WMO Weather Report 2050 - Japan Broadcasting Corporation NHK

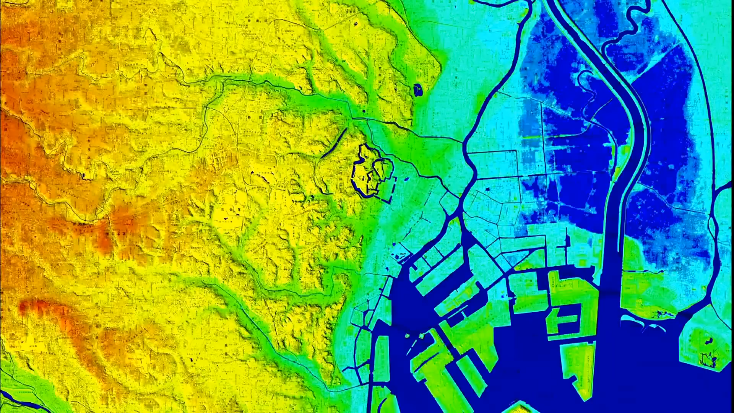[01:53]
If the sea levels rise by 60 centimeters, that area will increase by 1.5 times.